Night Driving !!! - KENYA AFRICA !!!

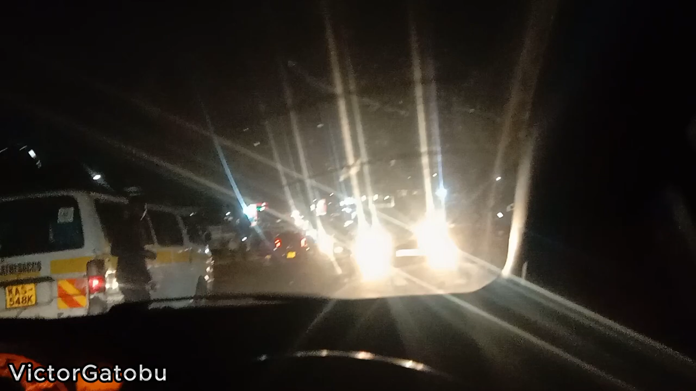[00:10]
Today we have a banger, and I want to tell you how it feels like to drive around Nairobi at night. The first thing you notice when you're driving around the streets
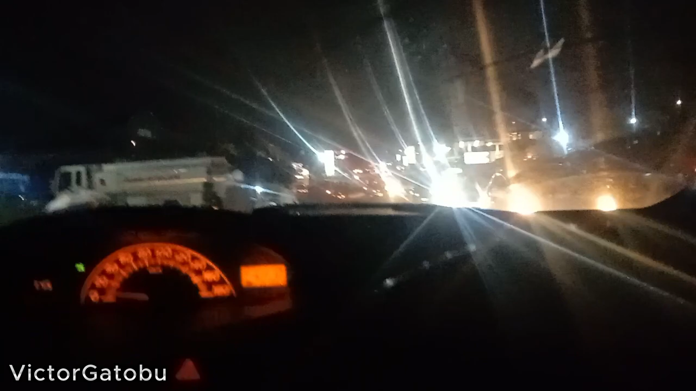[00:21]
at night is that there are no street lights, which makes it a little bit harder, especially if you are new on the road. Yeah, I'm new on this road and it looks really sketchy driving without lights on the road. Yeah, so currently it's 7:46, just heading home.
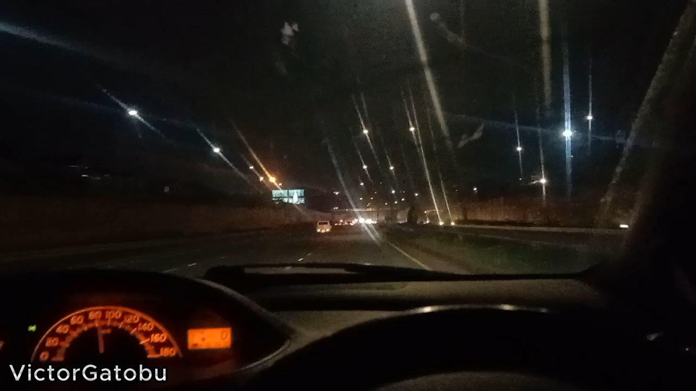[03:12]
At least Thika Road looks clearer. That is, there is lighting in Thika Road.
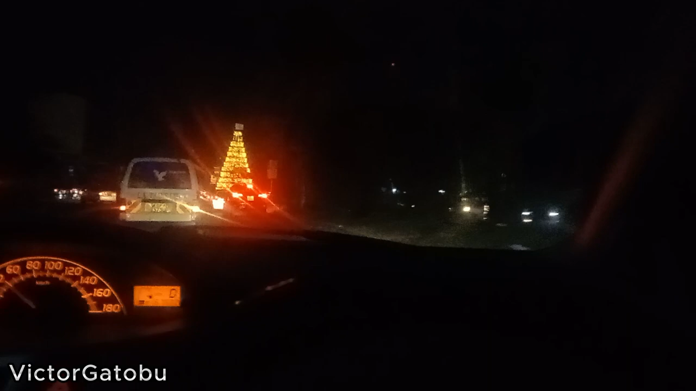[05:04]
at Madaraka roundabout. That's a nice tree. Merry Christmas, guys. Merry Christmas.
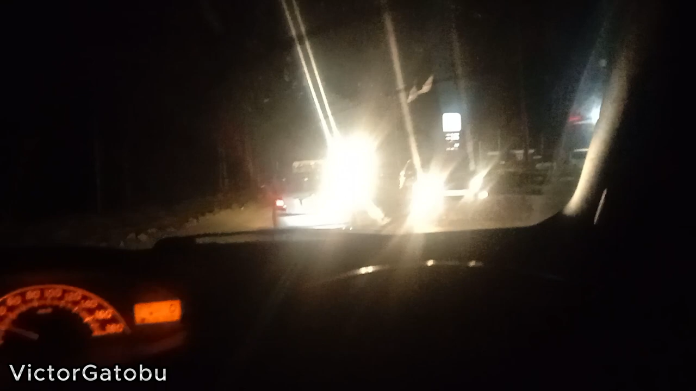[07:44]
This guy is like using his full lights, can't see anything. Yeah, that's the problem with driving at night.
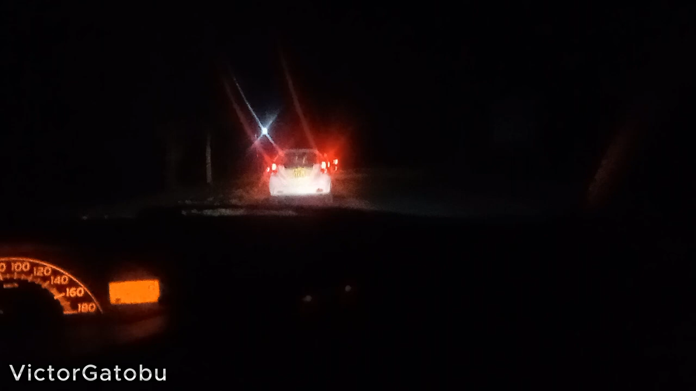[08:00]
So the car in front is overtaking recklessly.